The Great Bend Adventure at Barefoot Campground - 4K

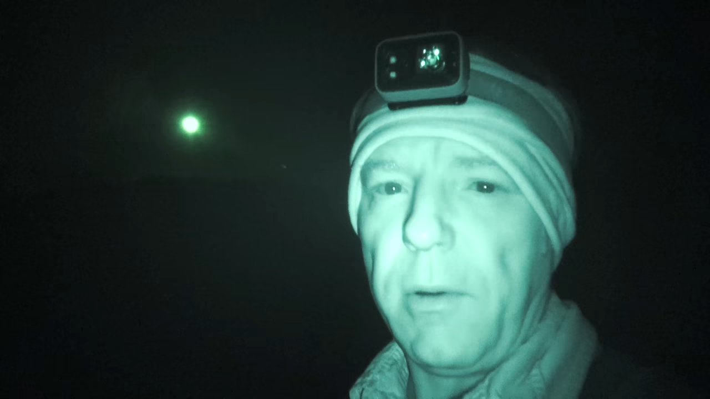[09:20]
Well, the good news is we found a few more firewood pieces.
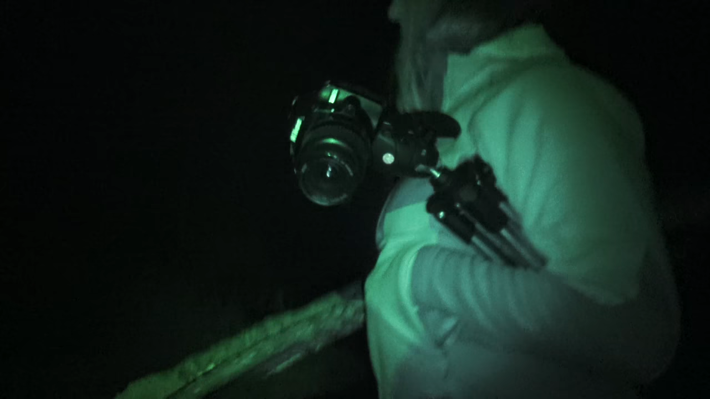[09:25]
Nice. All right. Heavy loaded. Moving on. Moving on.
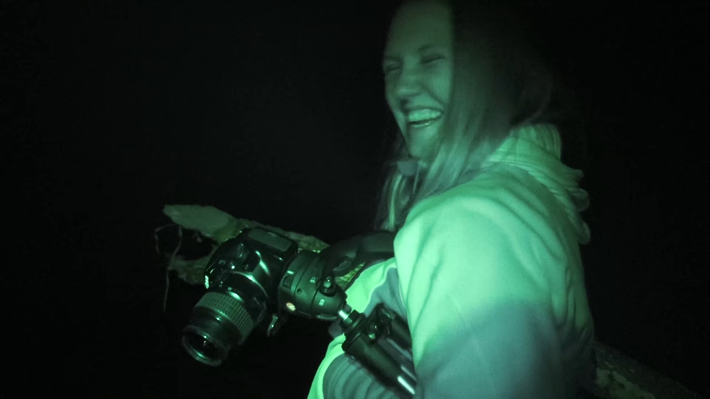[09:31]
It's about that time. So we're gonna say goodnight to y'all and see you in the morning.
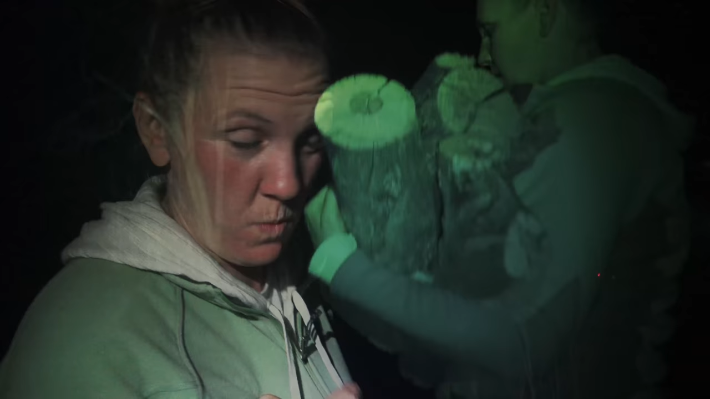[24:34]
Oh, it looks like we scored. Heck yeah.